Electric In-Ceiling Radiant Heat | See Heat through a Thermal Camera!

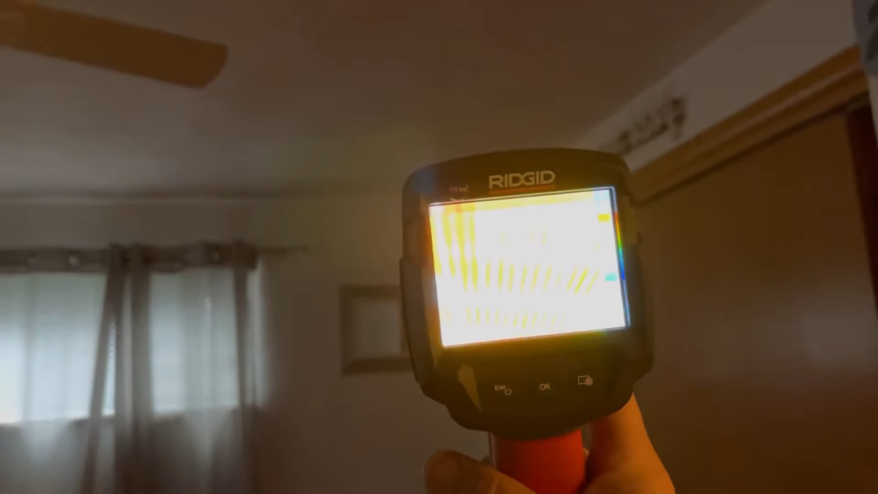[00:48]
you can see all those red lines
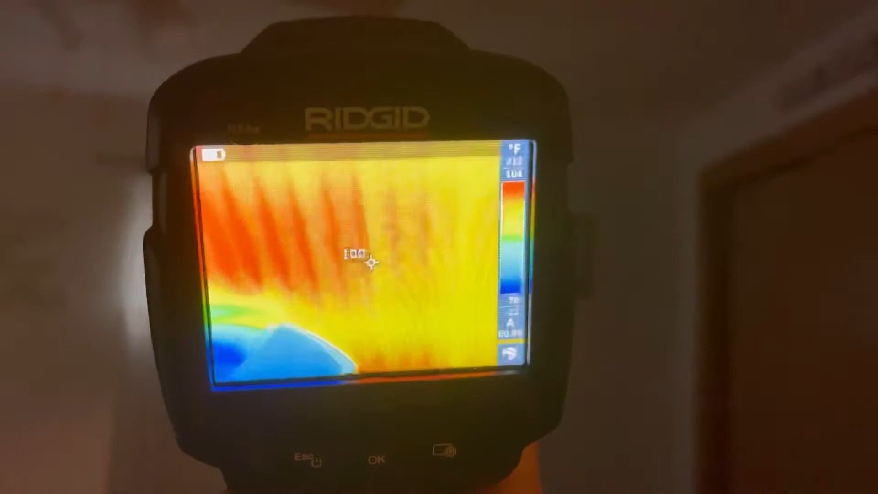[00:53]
and that's our heat so people get confused about this they think well how does that
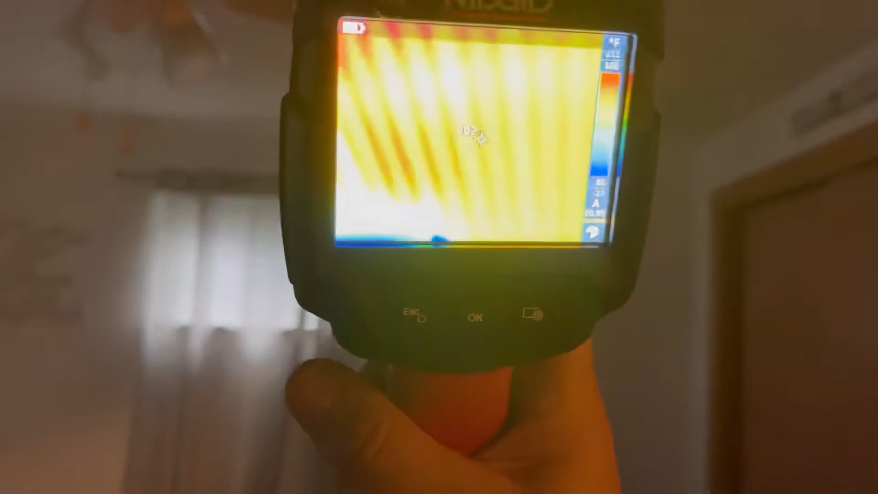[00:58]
work because heat rises but heat also travels toward
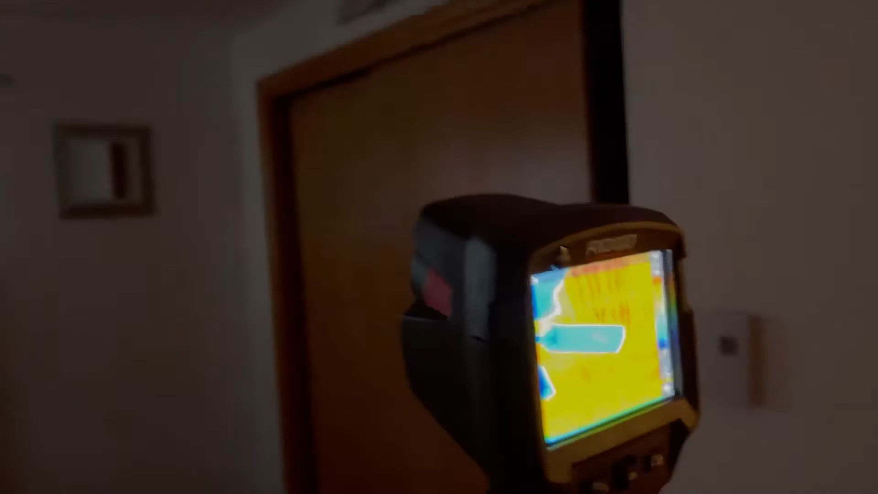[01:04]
colder spaces so that's how it works there's insulation above